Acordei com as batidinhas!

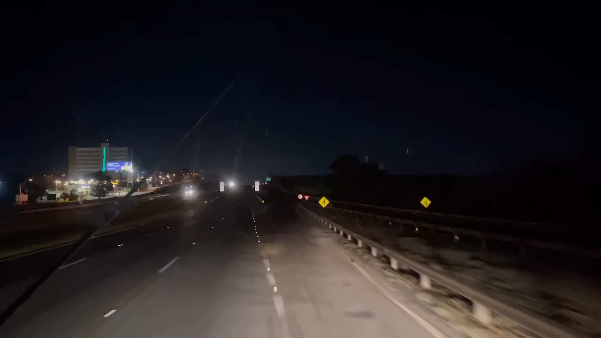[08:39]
Chegando, graças a Deus. Aqui, ó. Campinas é o palco do momento. São Paulo.
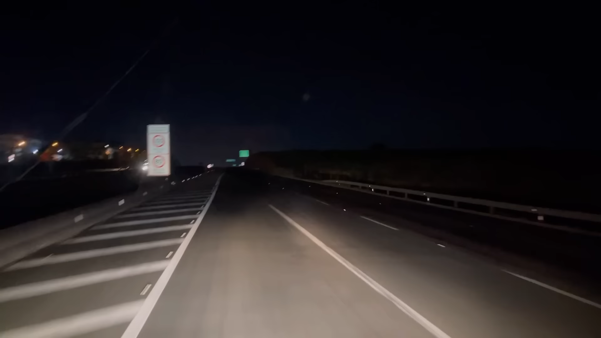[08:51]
Tô seguindo aqui pelo GPS, gente, porque eu não conheço. Mas tá bom. A gente vai aprendendo, né? Como diz. Ai, bati vocês aí, ó. É vivendo. Vivendo e aprendendo, né? Vamos pelas plaquinhas, ó. Tá bem aqui, ó.